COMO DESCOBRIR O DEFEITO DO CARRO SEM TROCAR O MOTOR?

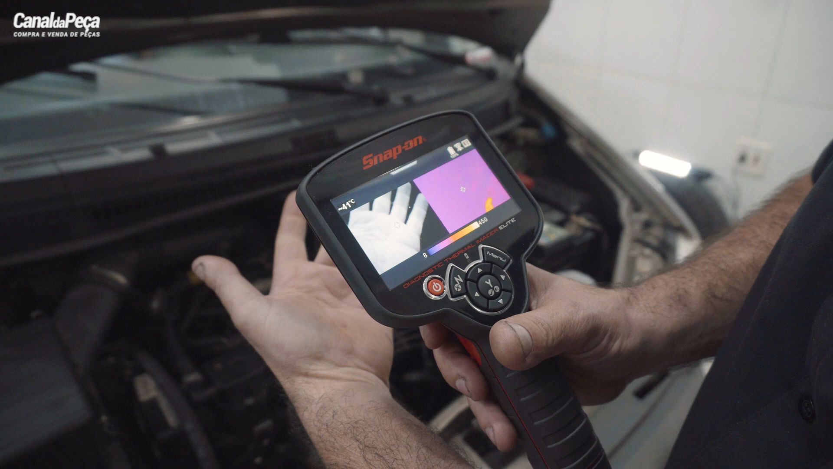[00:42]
Olha que ela tá se regulando aí.
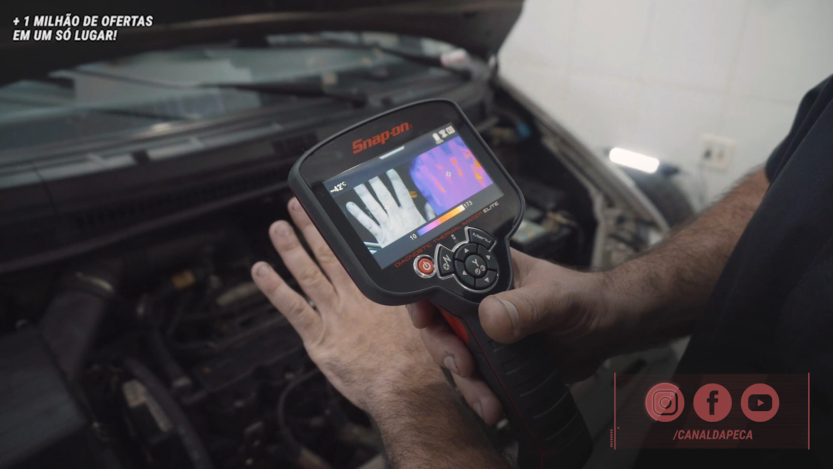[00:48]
Aqui ela tá mais quente.
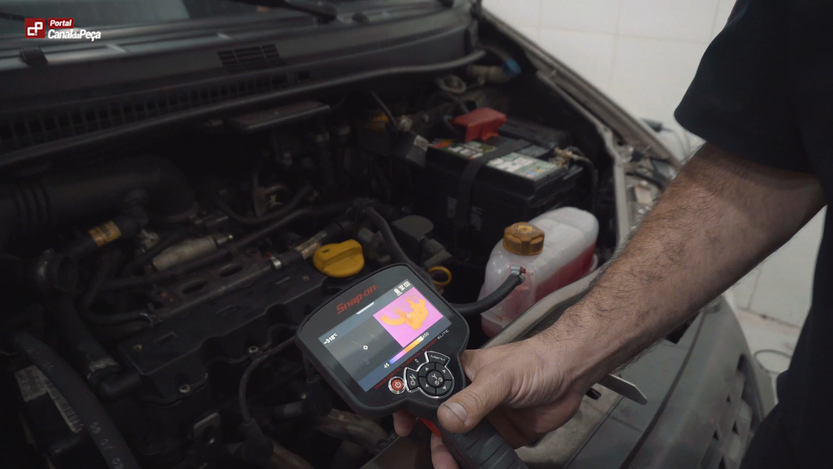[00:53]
Ó, esse carro tá falhando um cilindro e na saída do escape, tá vendo aqui, ó?
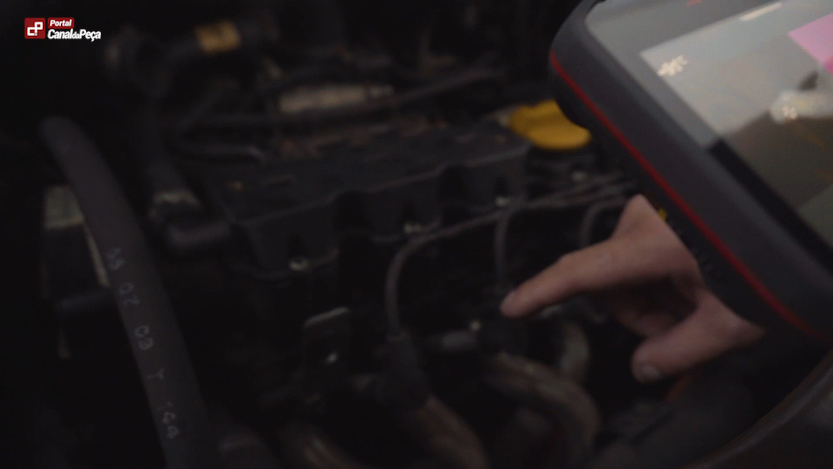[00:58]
A gente consegue detectar qual cilindro tá falhando, pela temperatura do próprio escapamento.
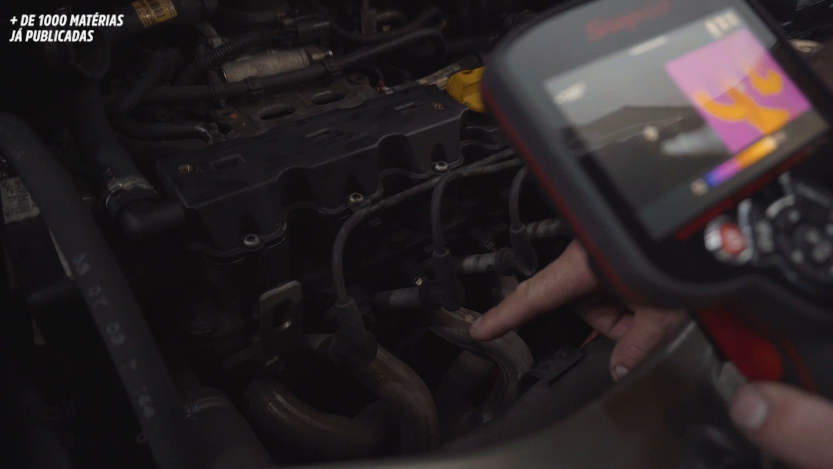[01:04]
Tá vendo aqui? Que é o cilindro número 2, tá?
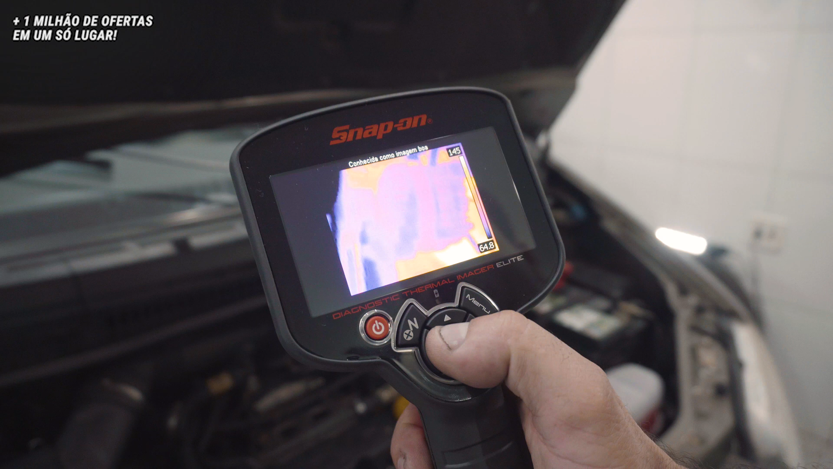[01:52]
Vou pegar aqui um rolamento de alternador, por exemplo, ó. Aqui um rolamento bom e um rolamento ruim.
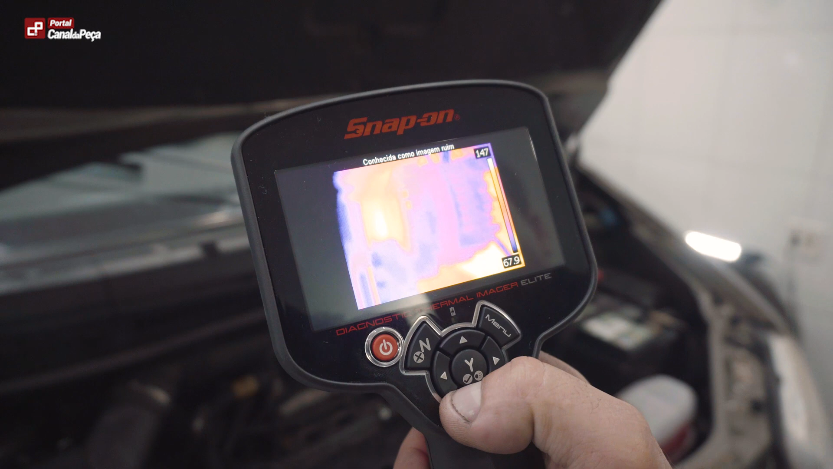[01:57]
Por temperatura, nós conseguimos aí obter alguns diagnósticos aí muito mais fácil